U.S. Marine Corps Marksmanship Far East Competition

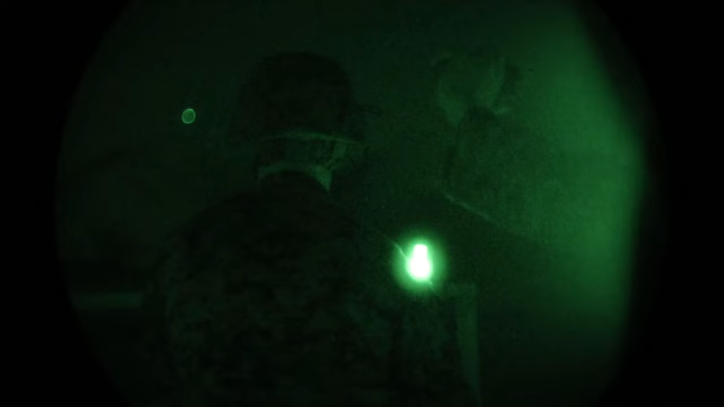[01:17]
still trying to do or utilize the same concepts.
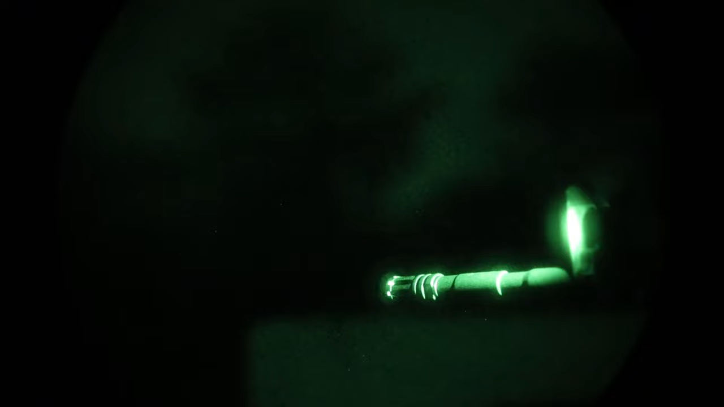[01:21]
So now we're looking through MDGs and we're using laser camera weapons.